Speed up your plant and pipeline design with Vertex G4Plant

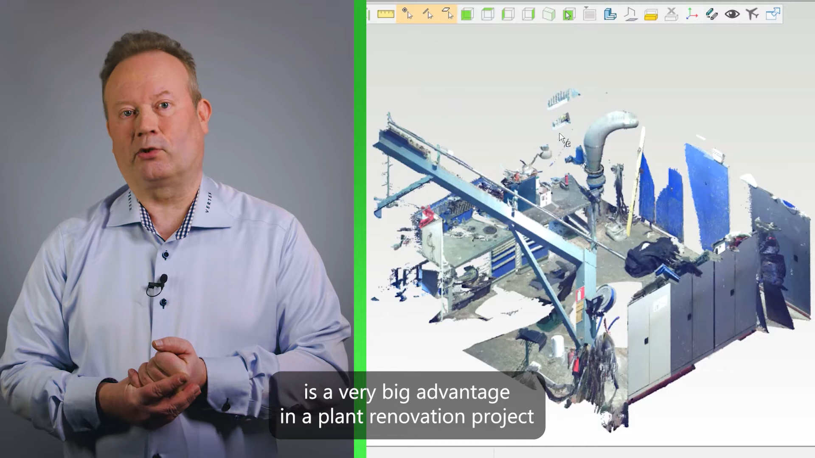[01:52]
Laserkeilauksen mahdollistama tarkka mittatieto on erittäin suuri etu laitoksen saneerausprojekteissa ja enenevässä määrin myös uudiskohteen suunnittelussa.
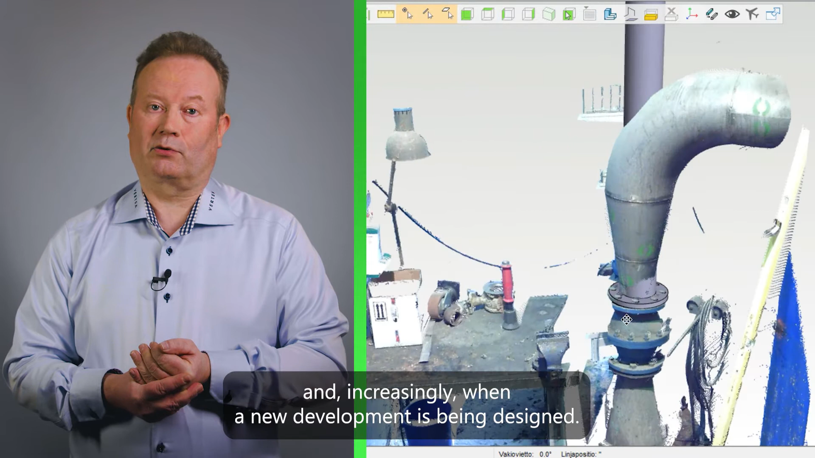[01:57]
G4 Plantissa pystyt käsittelemään pistepilveä ilman kolmannen osapuolen ohjelmia.
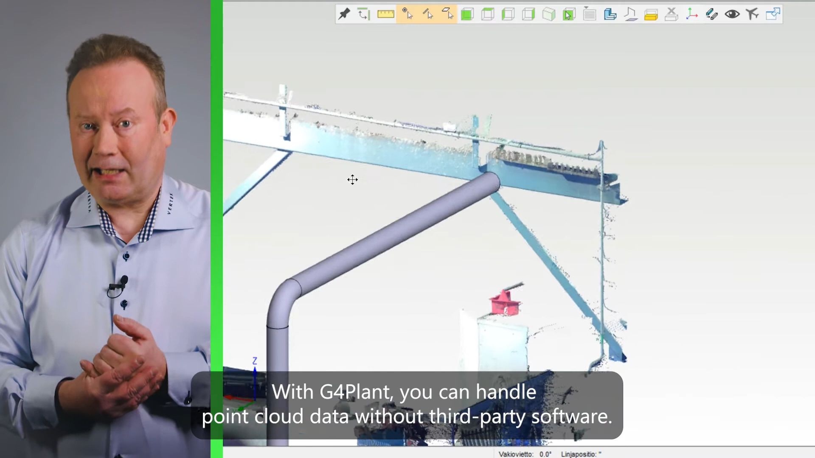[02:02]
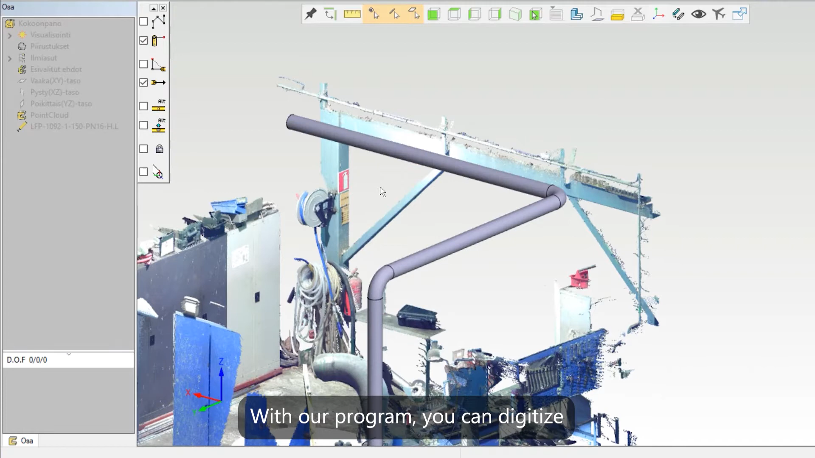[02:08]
Ohjelmallamme digitoit ja mallinnat suunnittelukohteisi lähtötiedot niin tarkasti kuin projektisi vaatii.